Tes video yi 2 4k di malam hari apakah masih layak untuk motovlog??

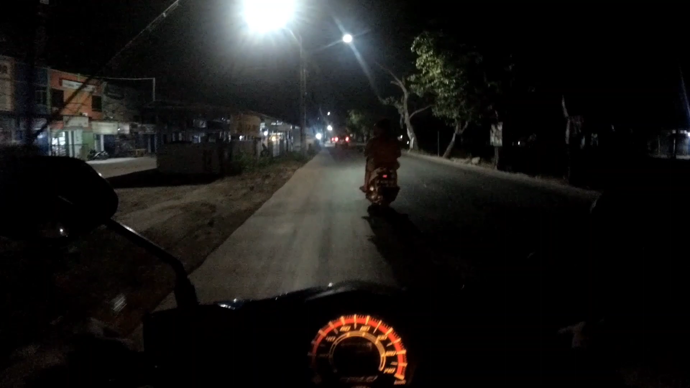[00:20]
Tes, 1, 2, 3, tes. Halo teman-teman, saya lagi ngetes kamera di malam hari dengan resolusi 1080 60 fps. Gimana hasilnya? Mudah-mudahan bagus ya.
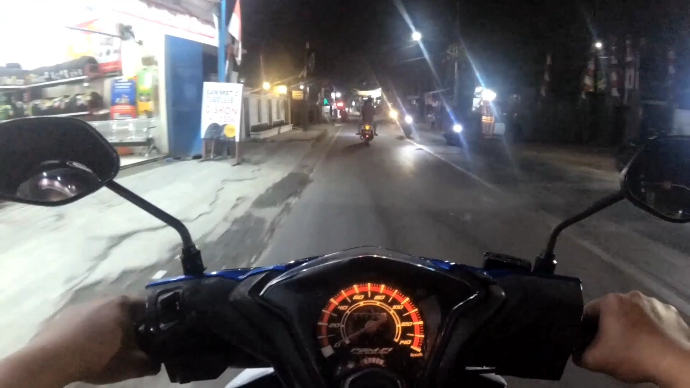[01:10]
Saya nggak tahu nih hasilnya gimana. Mudah-mudahan hasilnya bagus. Oh ya, suara saya gimana? Suara saya jelas nggak kedengeran? Kedengeran jelas nggak? Soalnya saya
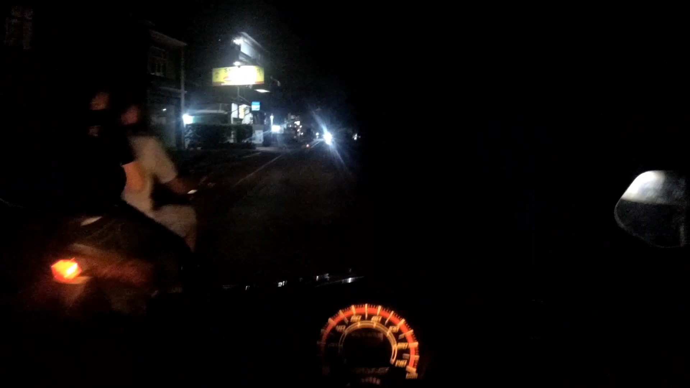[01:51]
Motor banyak amat lampunya. Ini kita tes malam, mudah-mudahan jelas ya suaranya. Mudah-mudahan nggak banyak angin yang masuk nih, suara angin yang masuk. Soalnya anginnya kencang banget ini. Anginnya cukup kencang.
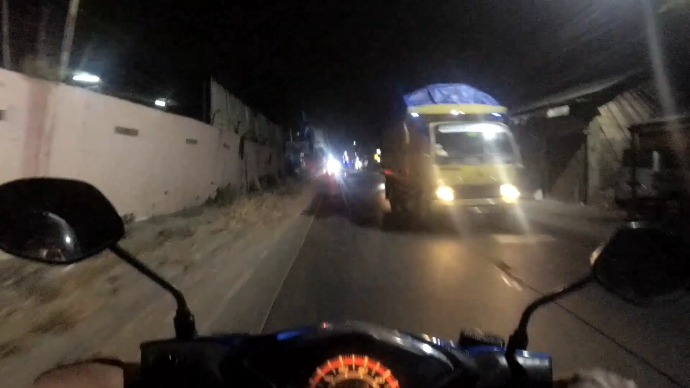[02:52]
Masih ramai aja nih tengah malam, masih ramai aja nih udah malam gini.
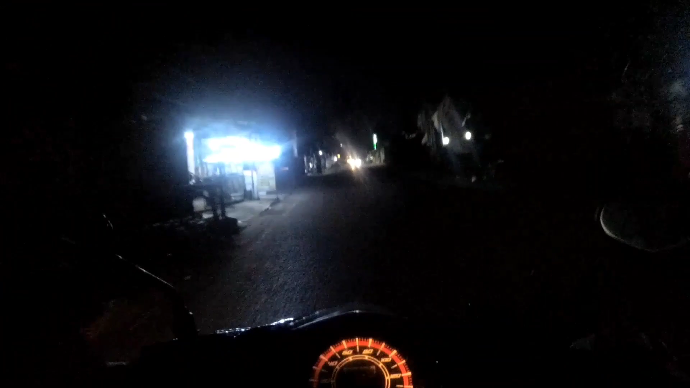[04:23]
takut ada apa-apa mah, udah malam.
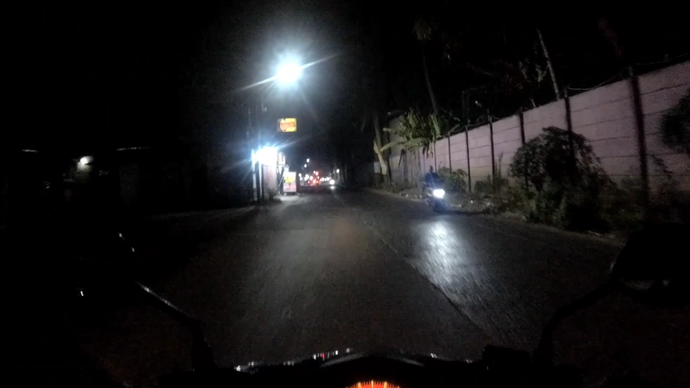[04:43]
Waduh, jalannya brutal ini. Dingin amat ini cuy. Tapi kalau malam panasnya
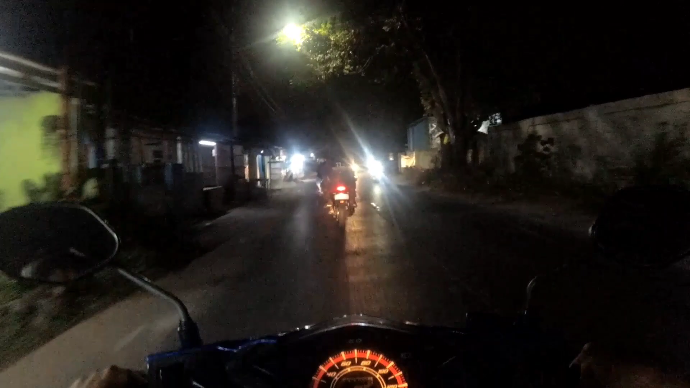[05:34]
Balap, balap, balap, balap. Salip, salip. Anjay. Anjay.